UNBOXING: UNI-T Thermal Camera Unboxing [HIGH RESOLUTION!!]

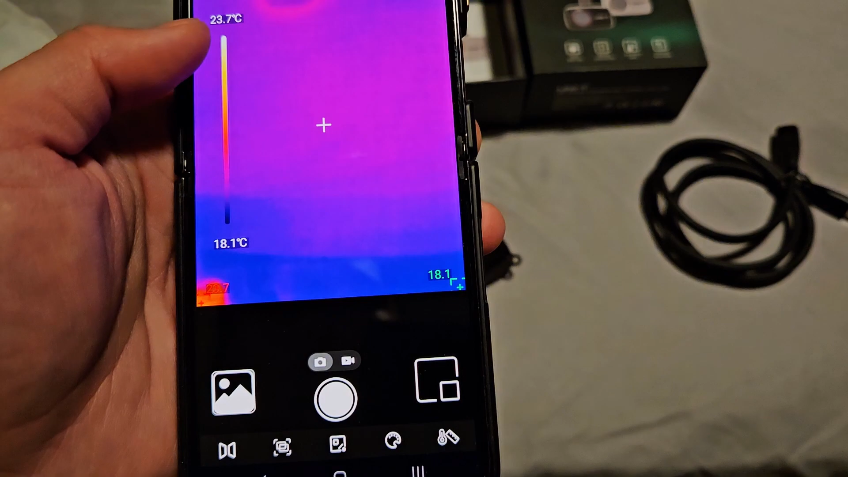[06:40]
On screen: scale top 23.7°C, scale bottom 18.1°C
So it's now looking, you can see my foot down here, very warm.
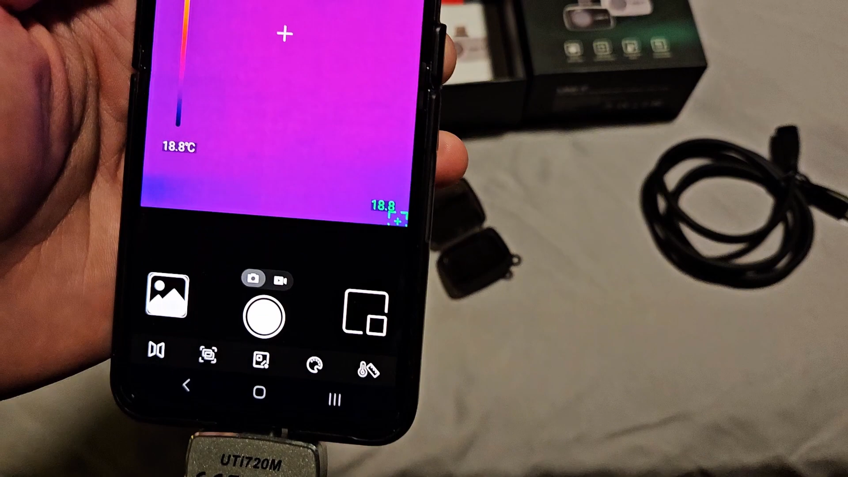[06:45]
And you can see on the bed, the coin is reflective.
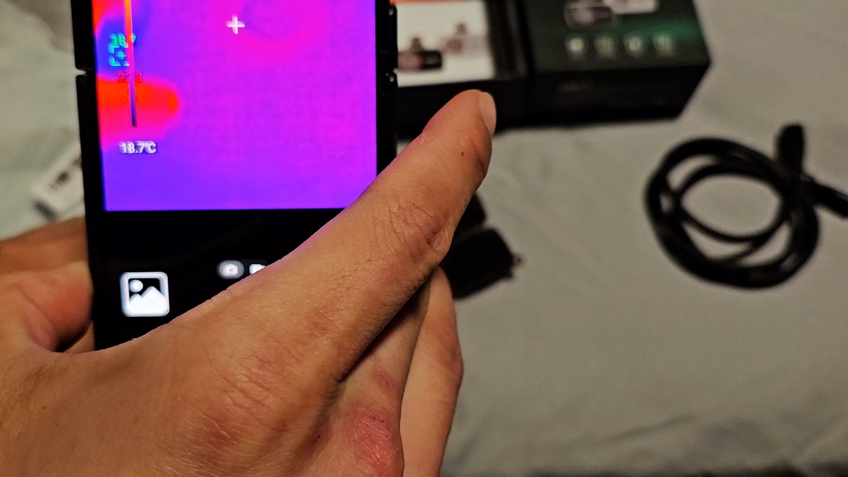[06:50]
So it's reflecting the heat from my finger.
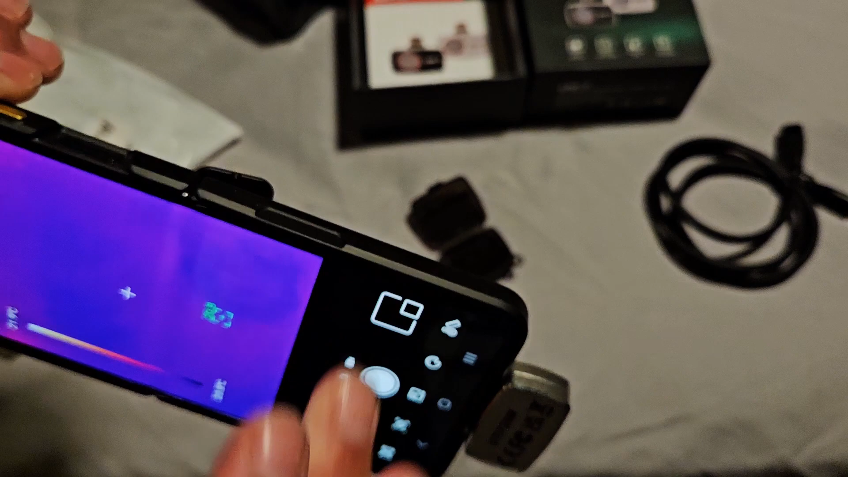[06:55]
See if I can turn it sideways. So, so let's take a couple of pictures so you guys can see what I'm seeing.
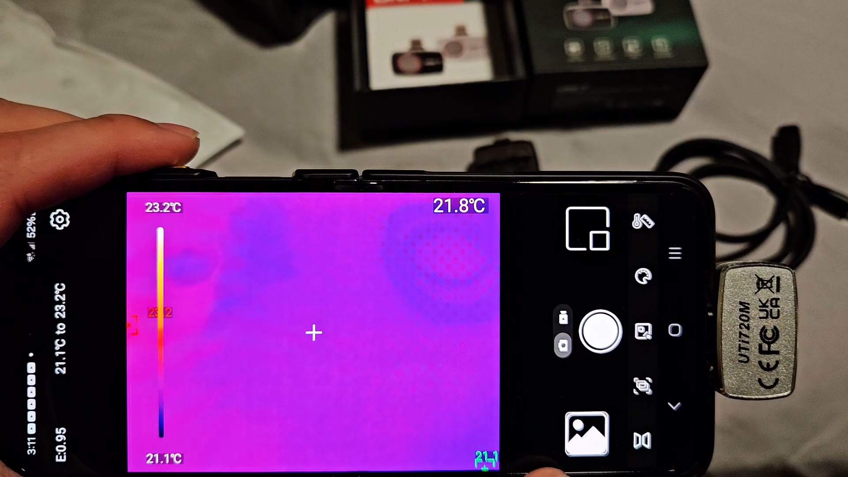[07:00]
On screen: scale top 23.2°C, scale bottom 21.1°C
So let me quickly adjust these settings. It's on a Celsius right now.
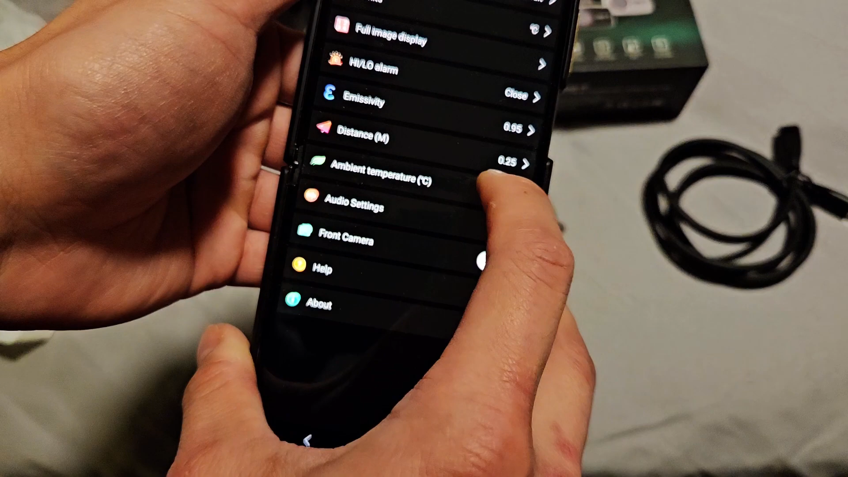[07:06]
See if I can change the units. There we go. All right.
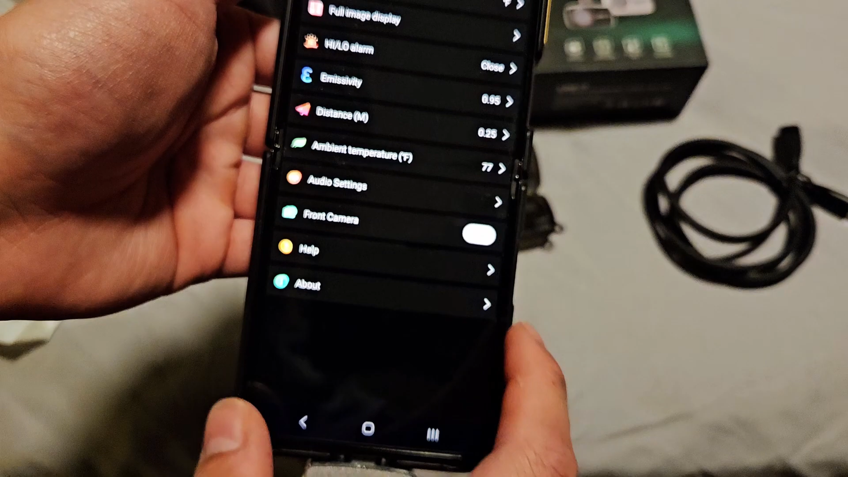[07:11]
All right. So now we got Celsius.
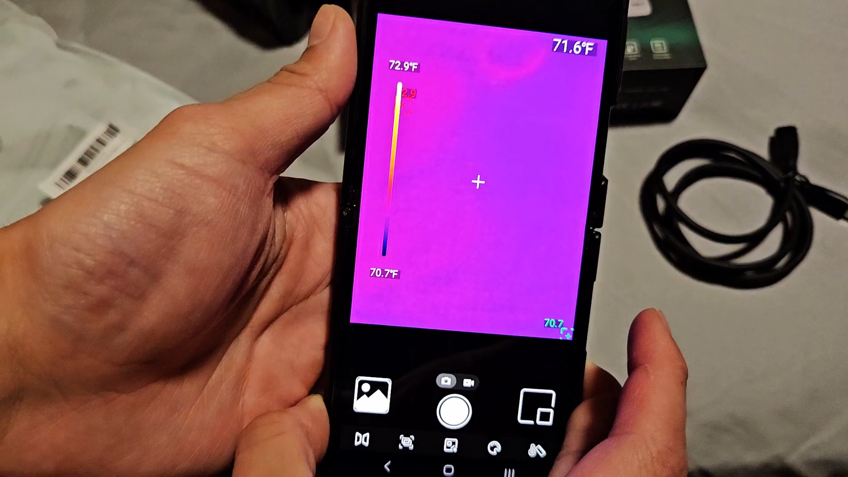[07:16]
On screen: spot 71.6°F, scale top 72.9°F, scale bottom 70.7°F
So what it's doing is you'll see it's showing hot spots and cool spots in the image.
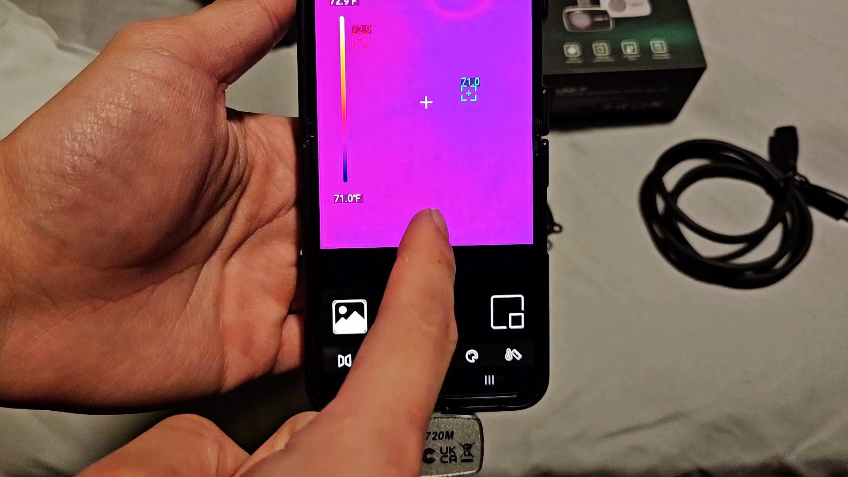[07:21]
On screen: scale bottom 71.0°F
That's what these two are. And then the center crosshairs, that is going to be that reading up top.
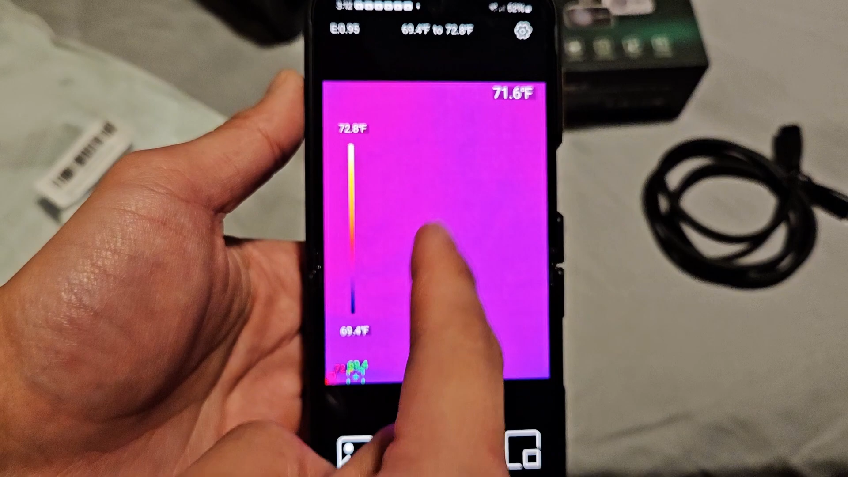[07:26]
On screen: spot 71.6°F, scale top 72.8°F, scale bottom 69.4°F
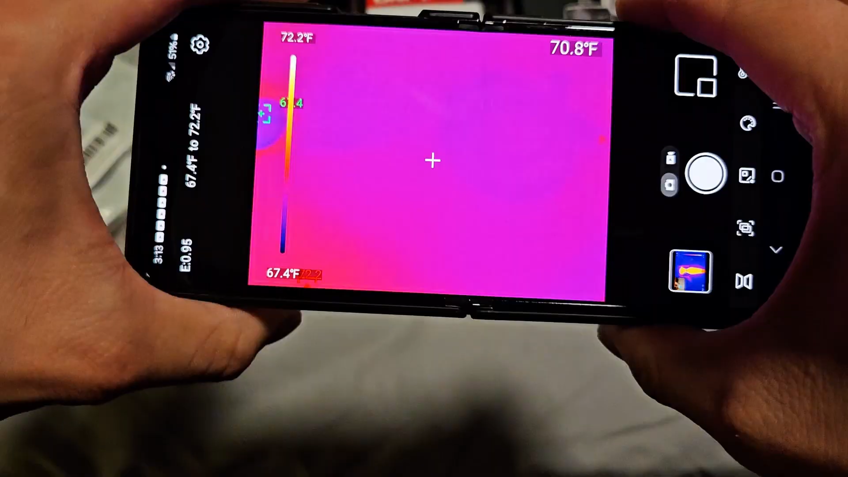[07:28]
On screen: spot 70.8°F, scale top 72.2°F, scale bottom 67.4°F
In addition to this pure thermal view, you actually have the option to turn on a side by side visible light camera view.
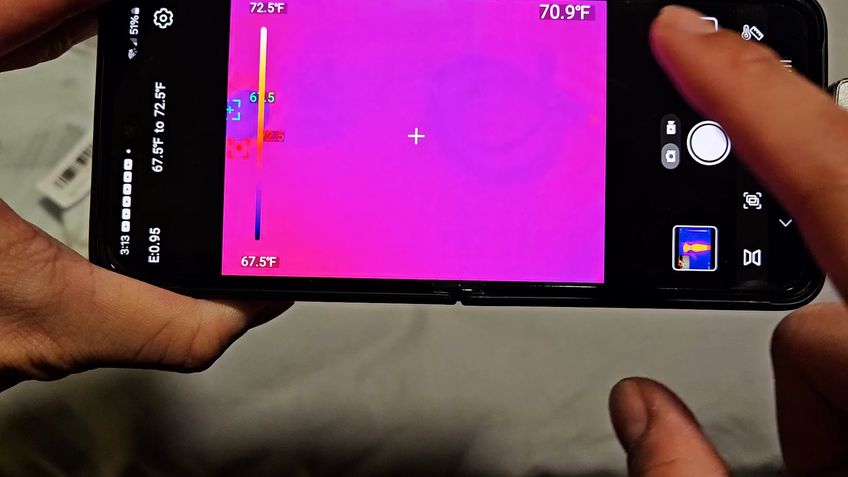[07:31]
On screen: spot 70.9°F, scale top 72.5°F, scale bottom 67.5°F
And that's this button right here.
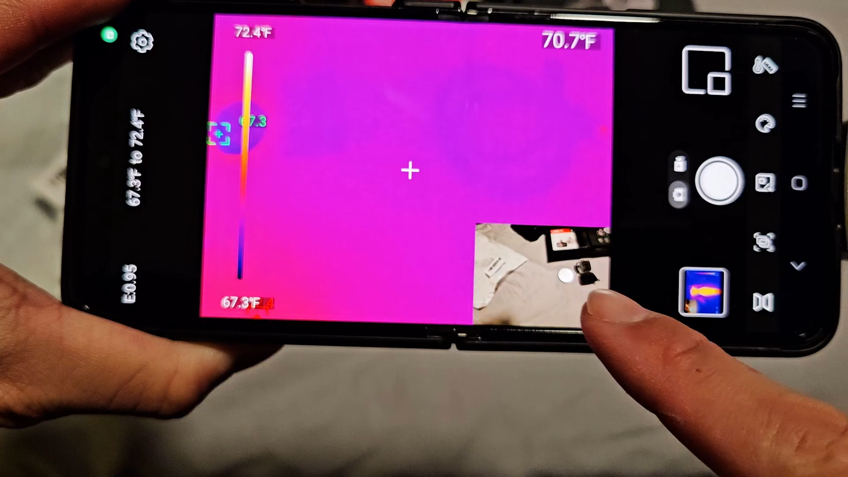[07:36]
On screen: spot 70.7°F, scale top 72.4°F, scale bottom 67.3°F
So if you tap that, you can see it's showing what the visible light camera sees built into the phone.
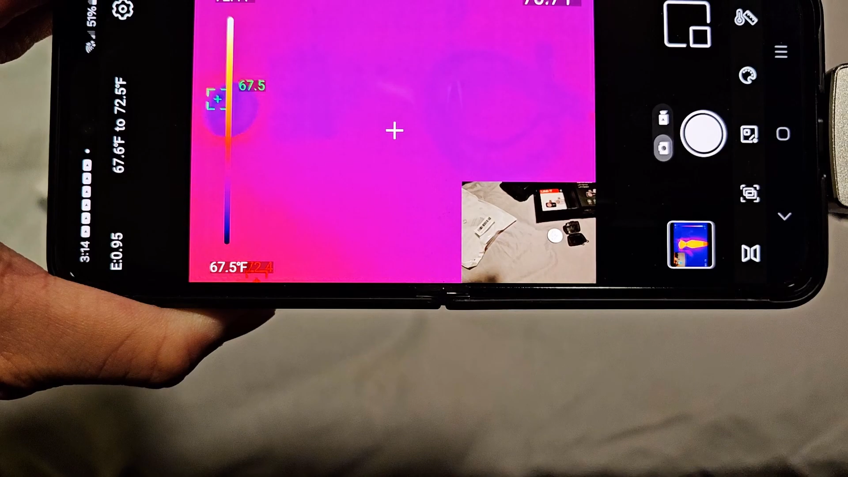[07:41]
And it's overlaying that right next to the thermal camera view. So you can see that little shiny thing.
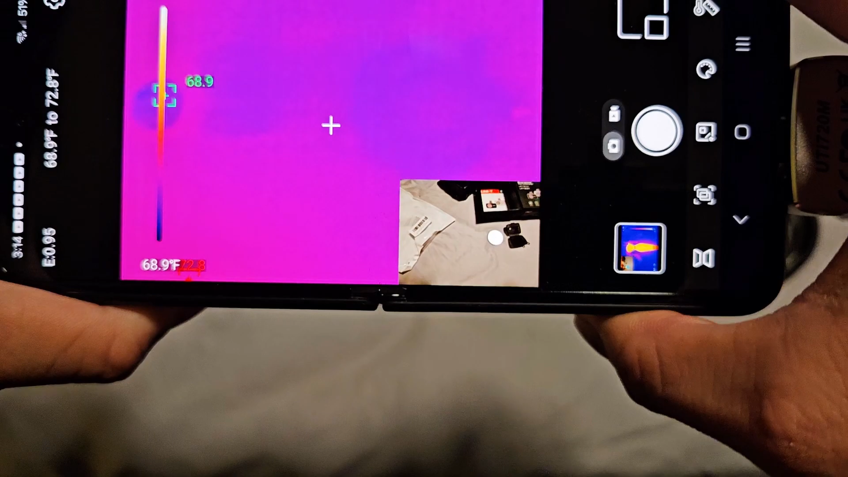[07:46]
On screen: scale bottom 68.9°F
That's the coin.
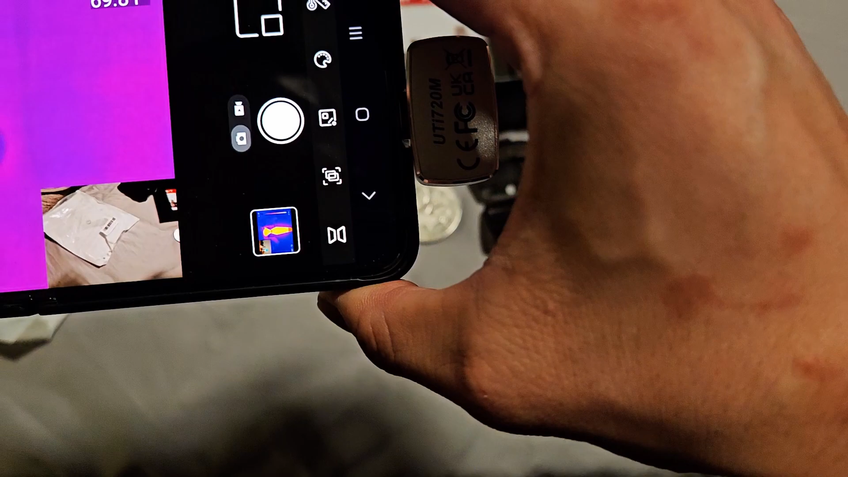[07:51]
And if I move it over, it'll read what the coin's temperature is versus the surrounding temperature.
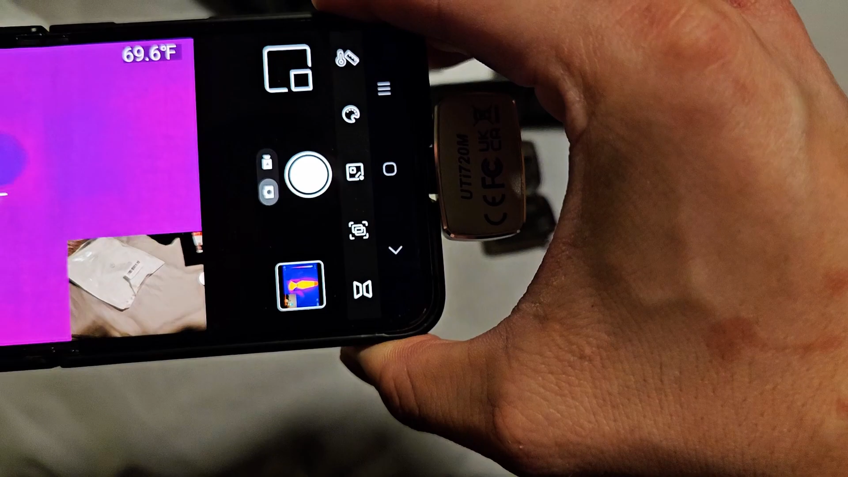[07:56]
On screen: spot 69.6°F
And it is in fact, a little bit cooler than the surrounding temperature of this bed sheet.
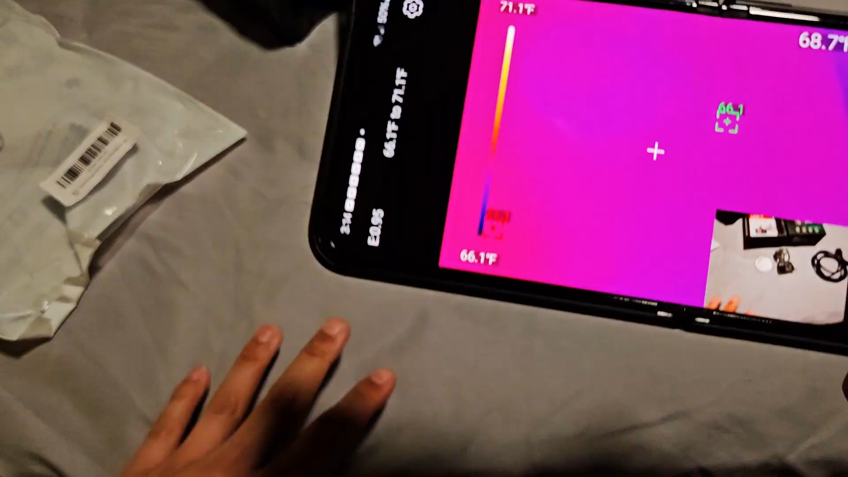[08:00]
On screen: scale top 71.1°F, scale bottom 66.1°F
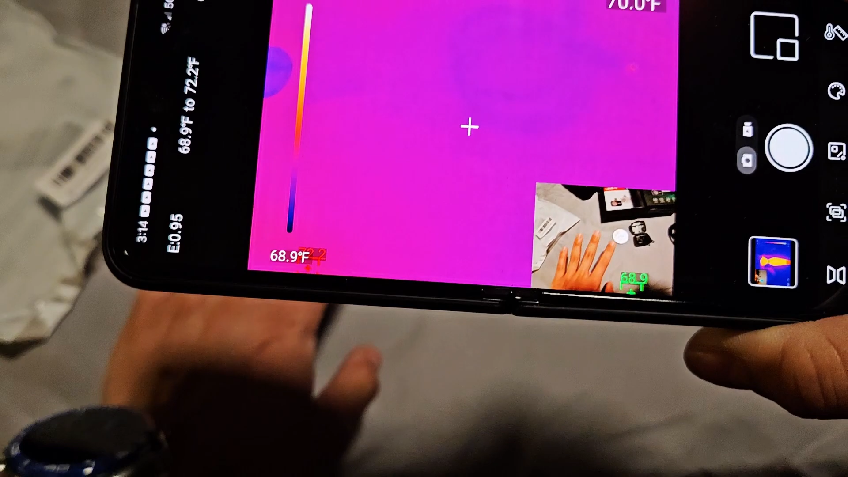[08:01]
On screen: scale bottom 68.9°F
In addition, if we pass my hand, you can see there is a little bit of a parallax effect just because the visible light camera is all the way over here,
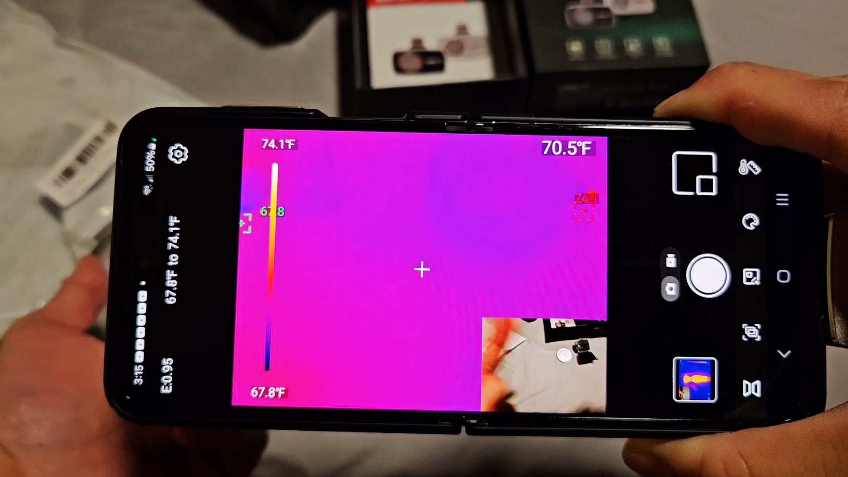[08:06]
On screen: scale top 74.1°F, scale bottom 67.8°F
whereas the thermal camera is obviously on this side.